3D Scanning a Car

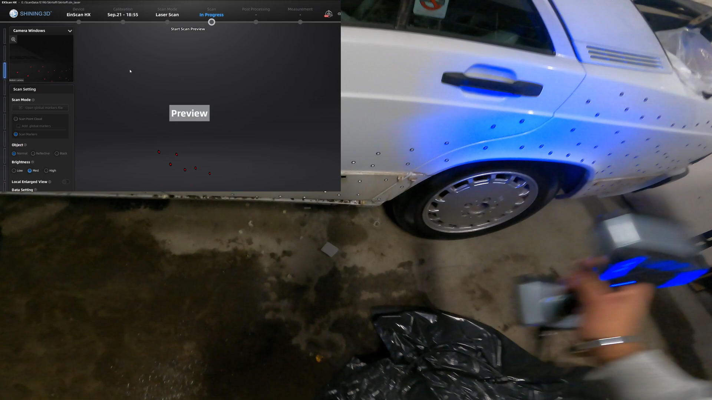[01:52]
It's a little another feature on the scanner.
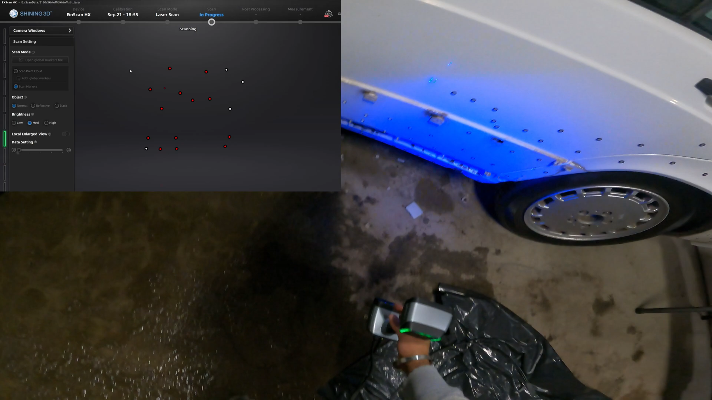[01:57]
It really helps improve the accuracy and just makes the scan go by much quicker and easier.
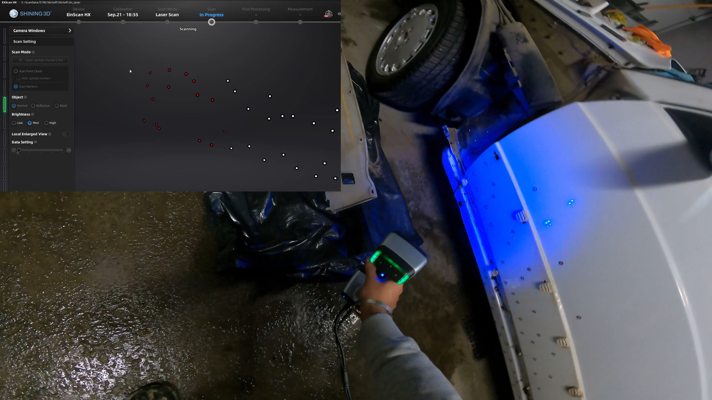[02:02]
It only takes a minute or two it's quite you know to be very detailed with it.
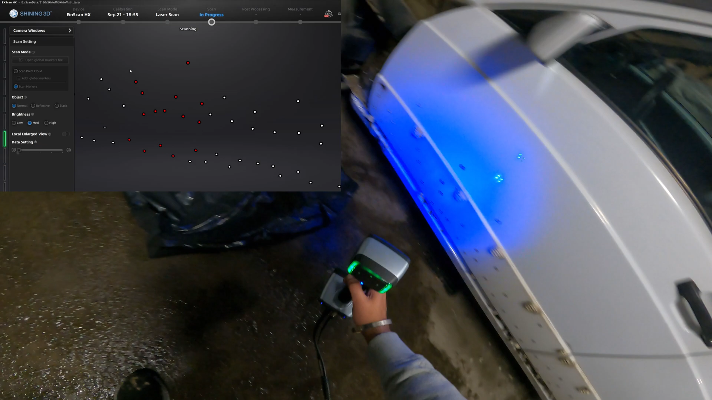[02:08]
Just move the scanner around a couple times and just hit mesh.
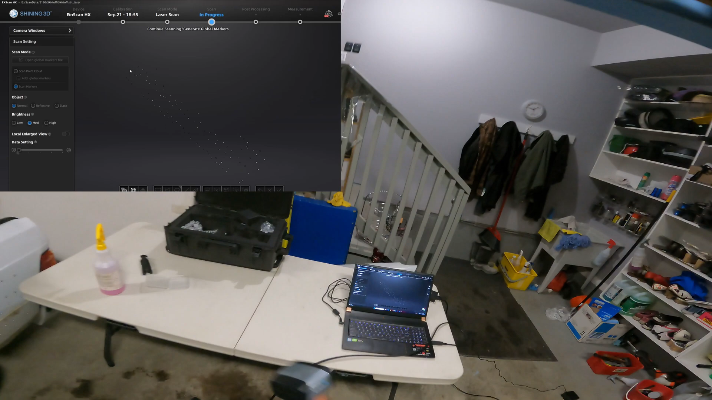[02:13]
Then once you mesh it it takes like 10 seconds. We'll mesh it here quickly. Boom done. So now you switch over to laser mode and this is the actual scanning part of what's going to pick up all the features and crevices of the car.
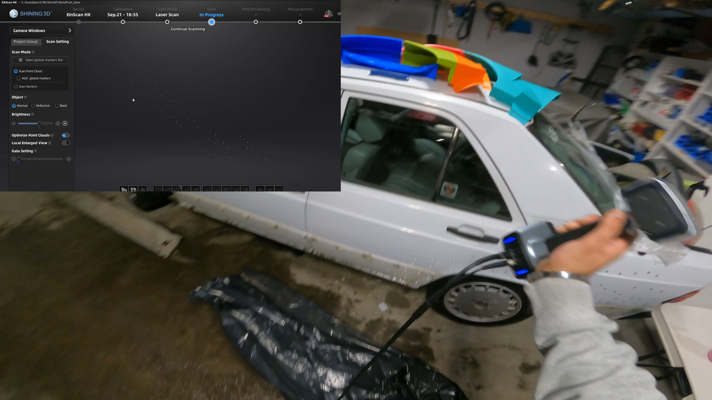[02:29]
So once you turn it on here you see the blue laser start flashing. You don't really see that in real life.
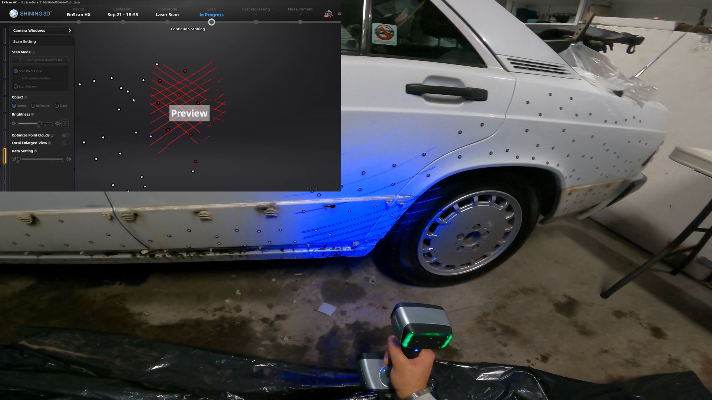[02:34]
It's more of a constant laser. As you can see the scanner is picking up everything pretty quickly.
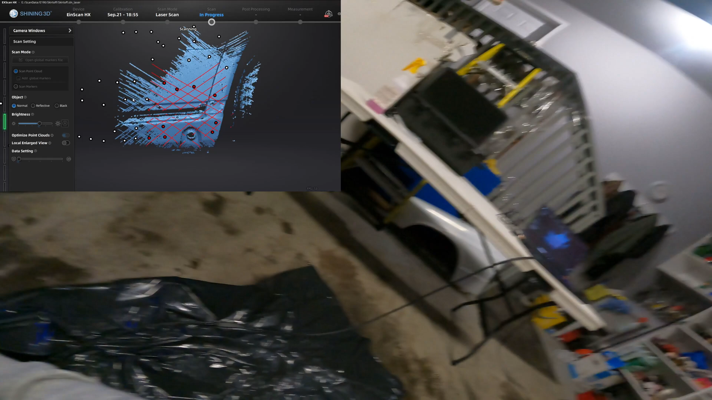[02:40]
It's much but much faster than the other two scanners I had previously.
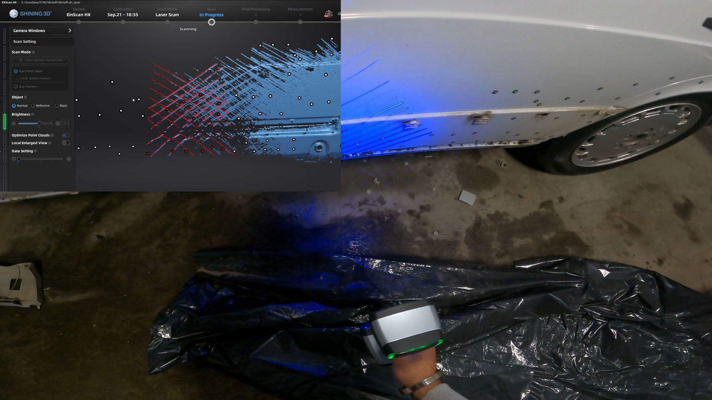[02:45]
Much much faster actually. You don't you you can move pretty fast.
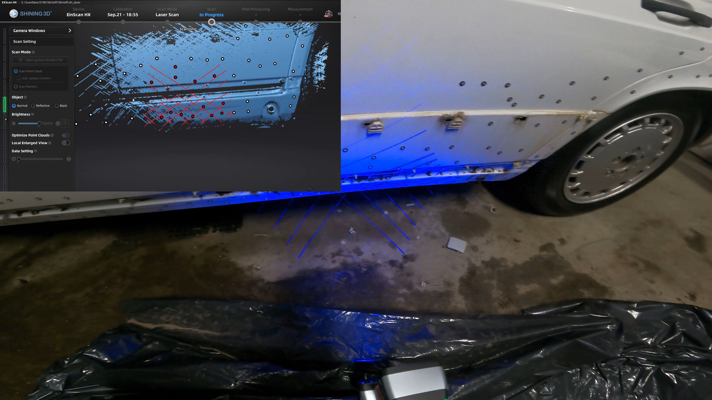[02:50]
I like to move just so you know steady rate not too fast not too slow and it really picks everything up.
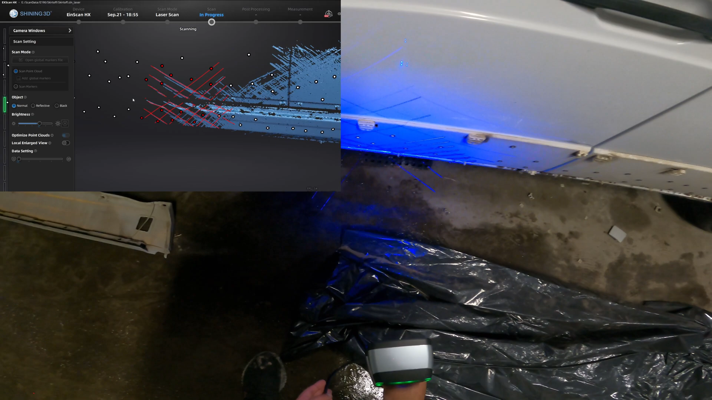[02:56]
Just go back back and forth a couple times make sure you grab everything.
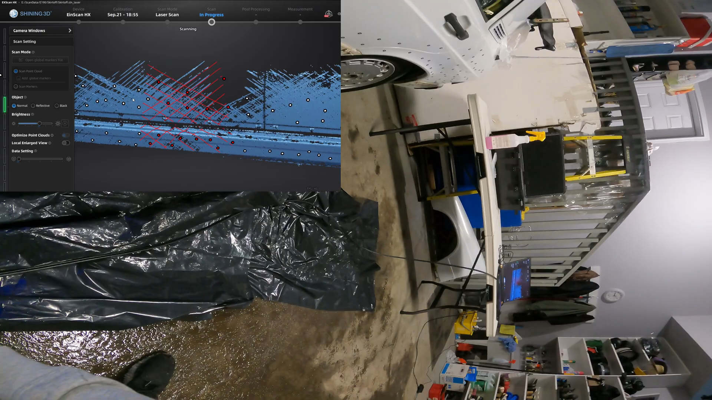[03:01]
You also want to you might want to switch up the modes later.
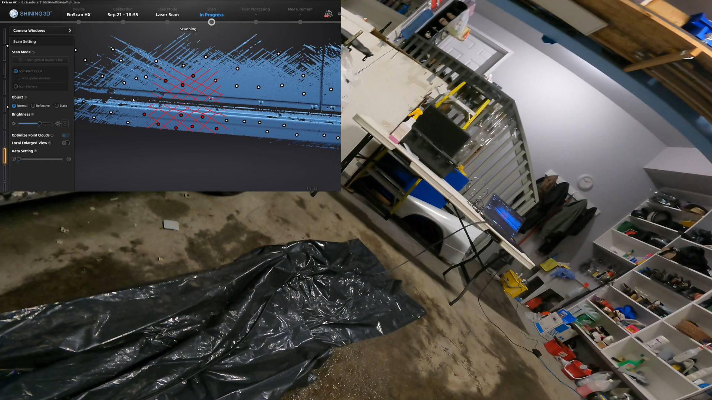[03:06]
I think later on in the video I'll switch it to dark mode. Well a dark area that helps change the settings in the scanner so it picks up dark areas.
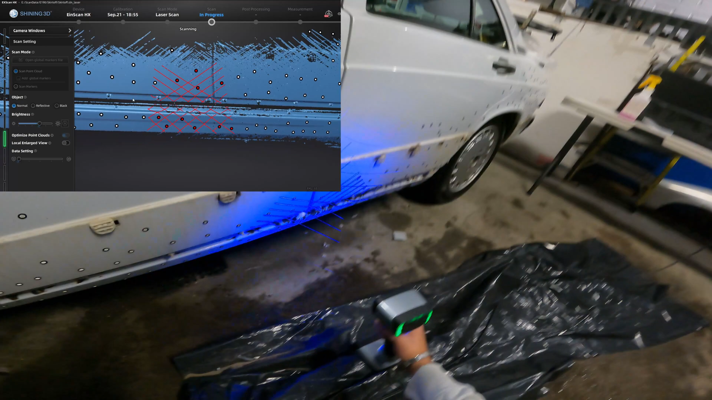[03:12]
As you can see that between the door and like the bottom where the bottom skirt is supposed to attach.
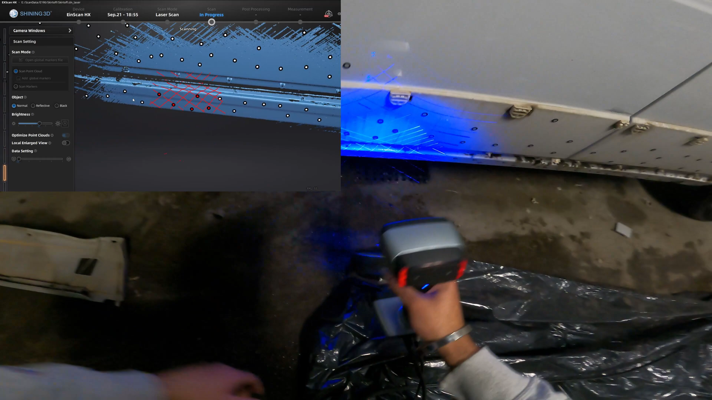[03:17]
It's not really picking it up so there'll be dark location.
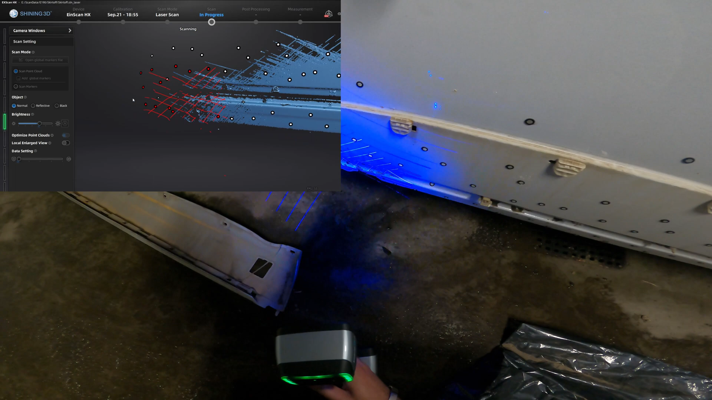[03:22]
It's also another thing you could do. You could use a scanning spray.
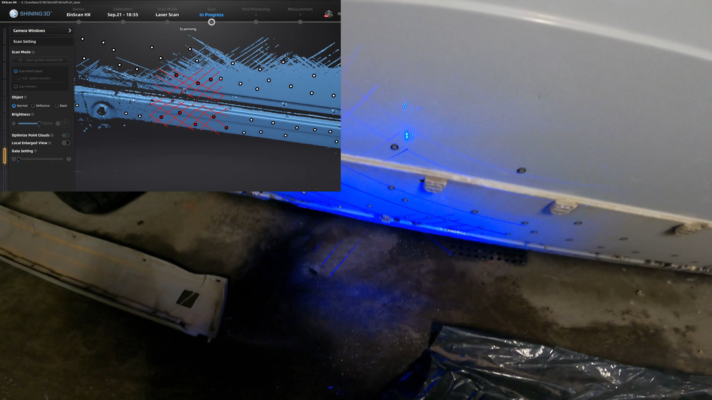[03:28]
Just a white powder you can spray on and from like a spray can and it'll be there for like 15 minutes.
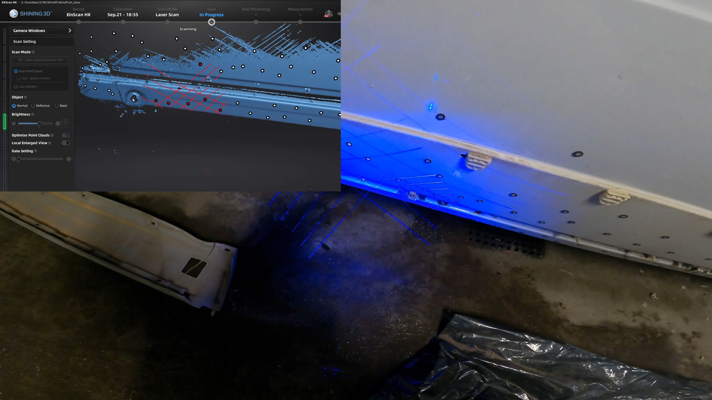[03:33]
It's a white powdery spray.
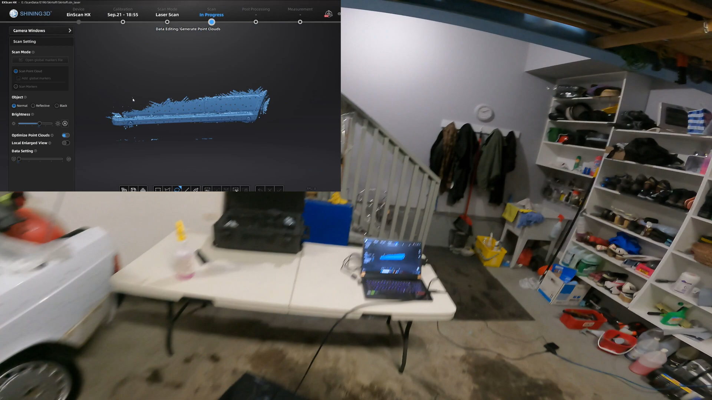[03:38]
You can make your own baby powder and stuff that works too but the lower end ones really need it and sometimes with like darker objects.